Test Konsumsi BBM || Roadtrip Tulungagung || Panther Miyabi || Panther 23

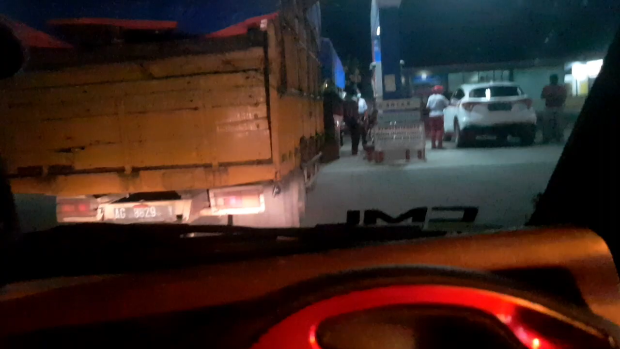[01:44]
Jadi saya isi lagi nih setelah ada di Tulungagung, dan kebetulan sekarang udah malam hari.